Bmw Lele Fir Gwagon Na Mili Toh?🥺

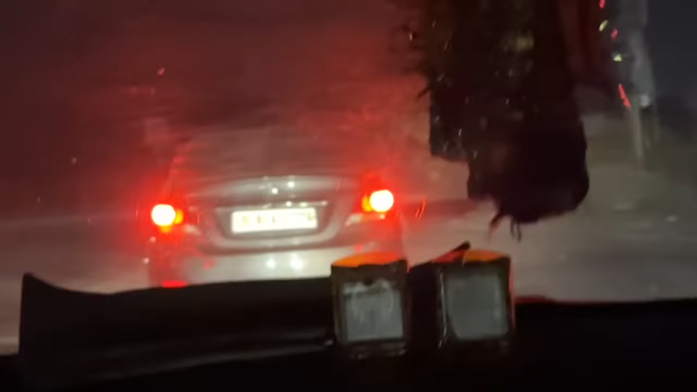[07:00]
भाग रही है गाड़ी हमसे आई टेन से भाग रही है गाड़ी वरना पकड़ साढ़े उस पे लगा दे सीएनजी हटा के पेट्रोल लगा दे